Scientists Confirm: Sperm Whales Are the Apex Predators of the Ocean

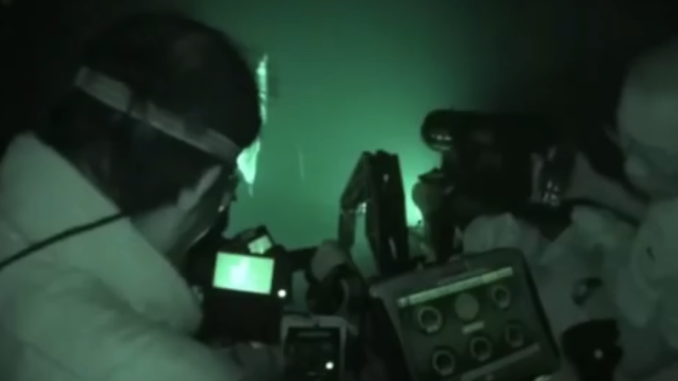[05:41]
Tsunami Kubodera dived down in a submersible off the coast of Japan.